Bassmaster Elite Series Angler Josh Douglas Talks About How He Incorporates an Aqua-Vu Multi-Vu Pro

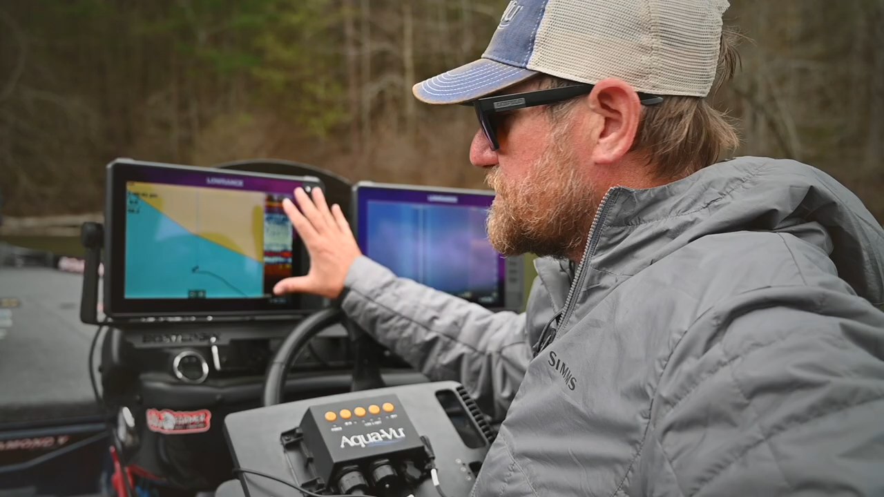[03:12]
Okay, so right here I have my map function, my map screen up with my sonar.
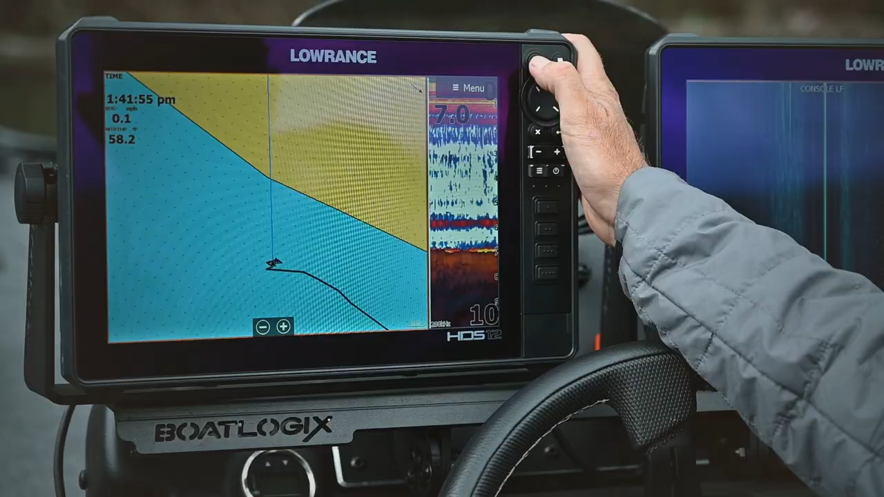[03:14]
I'm just going to hit pages. From there, I have my different options.